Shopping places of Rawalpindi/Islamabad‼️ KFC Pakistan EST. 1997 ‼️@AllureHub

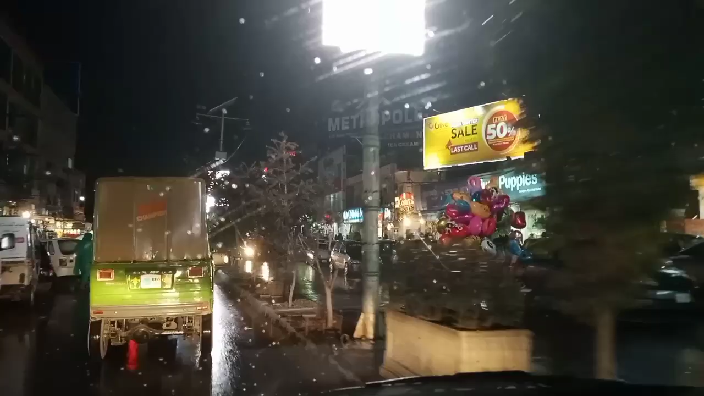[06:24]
बहरहाल मैंने सोचा आपके लिए एक क्लिप बना लूँ रोड पर। बारिश के साथ साथ बारिश का मंजर है, और हम लोग हैं कमर्शियल मार्केट में, रावलपिंडी की कमर्शियल मार्केट में।